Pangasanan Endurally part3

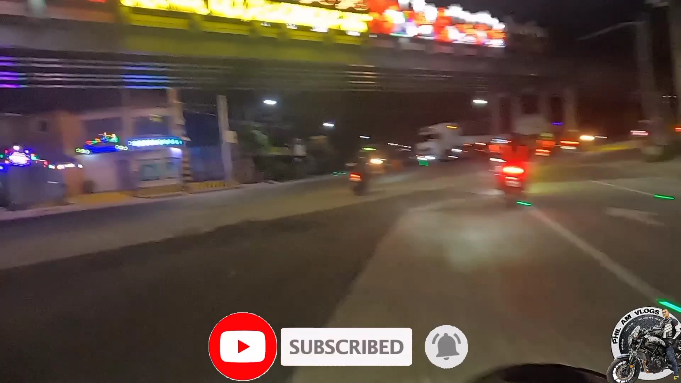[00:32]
I don't know if this is a welcome mark or it's just a bridge sticker. It looks like it's giving Manila vibes.